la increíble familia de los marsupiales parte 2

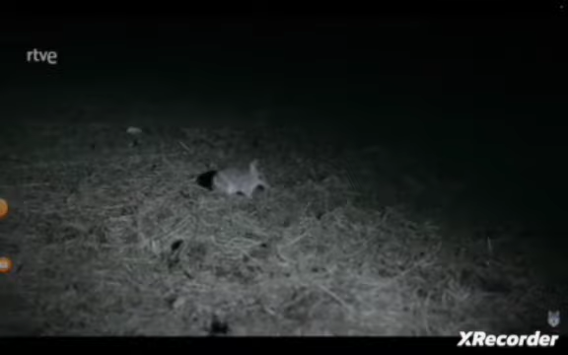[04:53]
usando sus fuertes patas traseras y su cola, al igual que sus primos lejanos, los macropódidos, como el canguro.